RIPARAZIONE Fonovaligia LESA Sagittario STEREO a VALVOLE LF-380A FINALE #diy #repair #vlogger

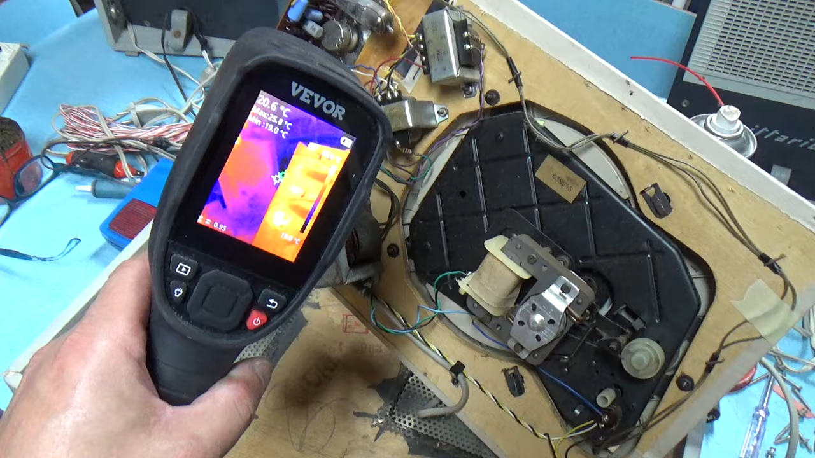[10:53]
Siamo pronti ad accendere. Qui abbiamo i condensatori a 30 gradi perché li abbiamo scaldati prima. Vabbè, me ne sbatto.